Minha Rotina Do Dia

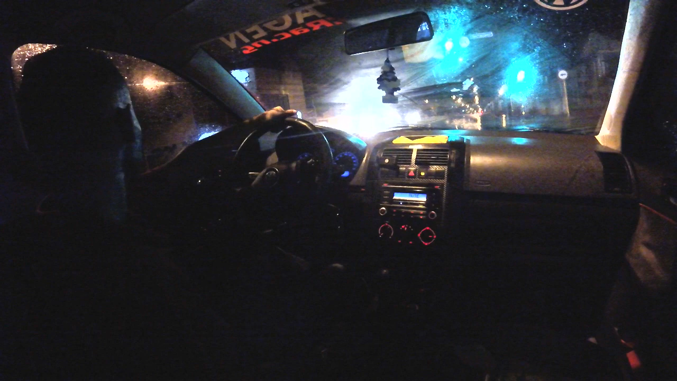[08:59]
Nossa, olha o tamanho da poça de água que tem aqui, velho. Assim, tipo, quando chove, os caras já começam a fazer merda no trânsito, cara. Você fica olhando, você fica de cara.